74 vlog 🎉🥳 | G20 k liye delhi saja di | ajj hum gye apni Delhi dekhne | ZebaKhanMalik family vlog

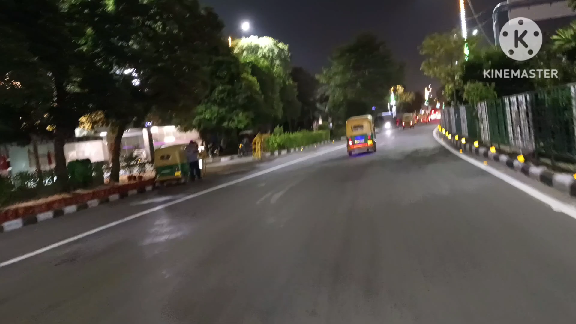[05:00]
चल रहे हैं स्टेडियम वाले रोड पे, है ना। तो गाइस ये हमारा क्रिकेट स्टेडियम है यहाँ पे, जहाँ मैं आज तक कभी नहीं आई।
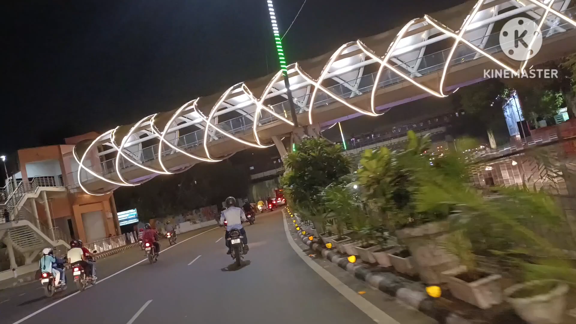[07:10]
सूरज लग रहा है, बहुत प्यारा लग रहा है यार ये। मेरा दिल कर रहा है मैं यार रुक के ना वीडियो बना दूं। गाइस ये आ गए हैं हम इंडिया गेट,
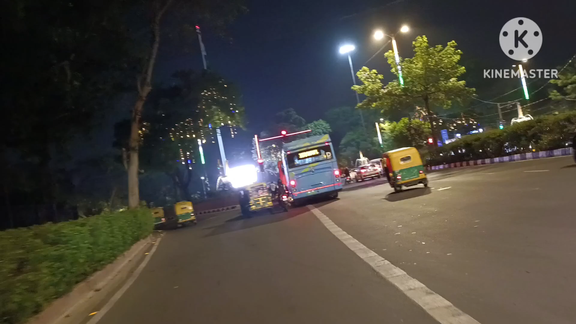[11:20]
राजघाट की रेड लाइट पे और यहाँ की रेड लाइट से ही स्टार्टिंग हो गई है।
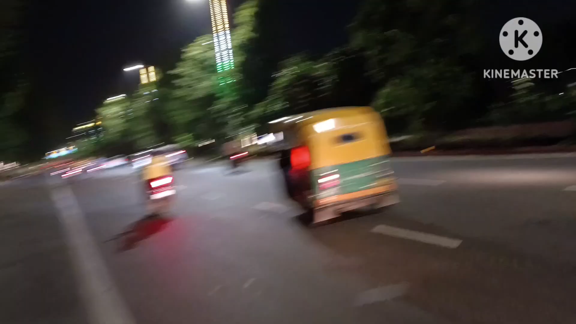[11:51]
और वो रहा सामने राजघाट जो कि पेड़ों की वजह से नजर नहीं आ रहा